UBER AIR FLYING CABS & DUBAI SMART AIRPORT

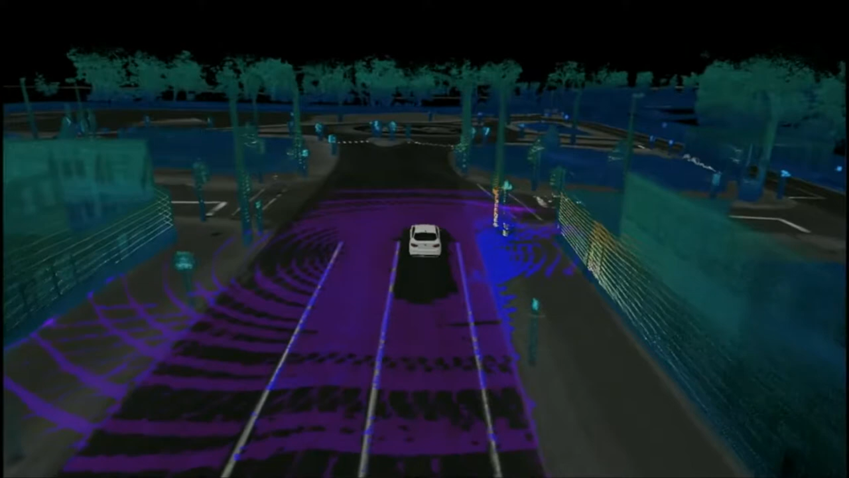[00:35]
This is how a self-driving car sees the world.
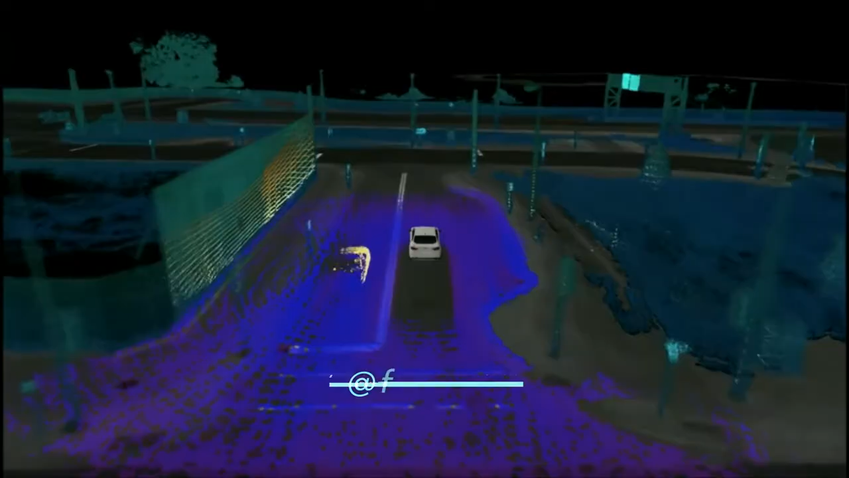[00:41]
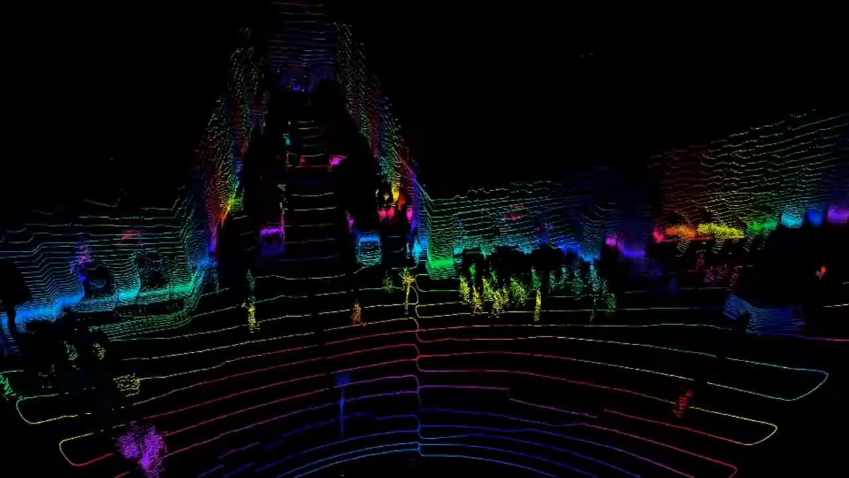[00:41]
LiDAR sensors feed the car with a continuous
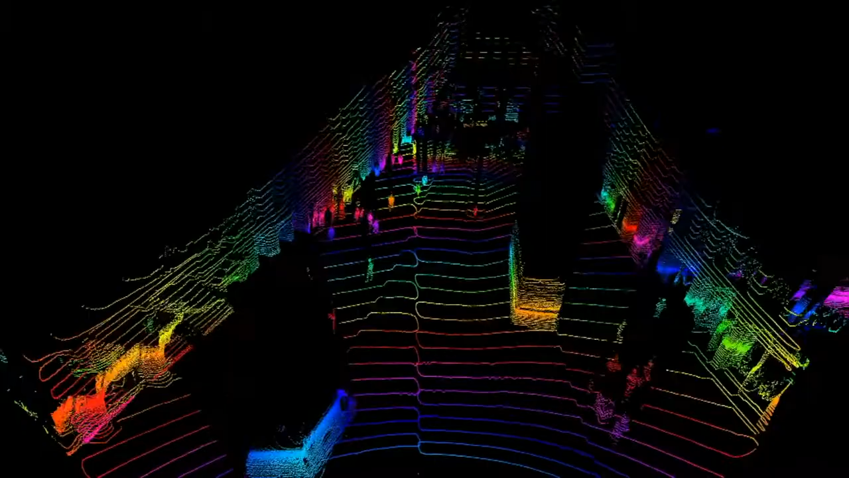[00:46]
360-degree view of its surroundings, along with crucial depth information.